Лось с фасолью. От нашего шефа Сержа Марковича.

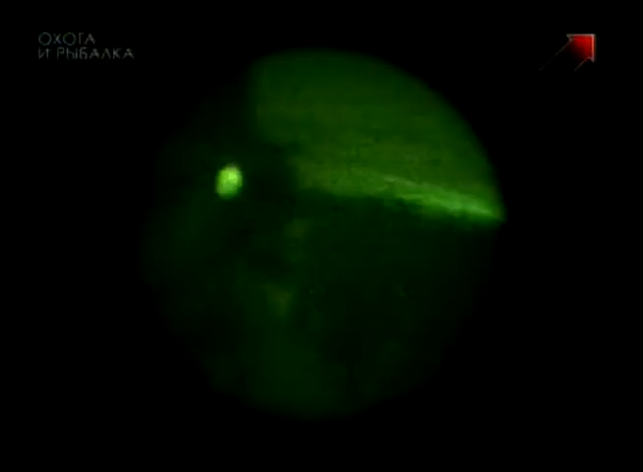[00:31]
Вот перед тобой, бей. Все убил. В шею прям попадание. А? Прям в грудь, в шею попадание.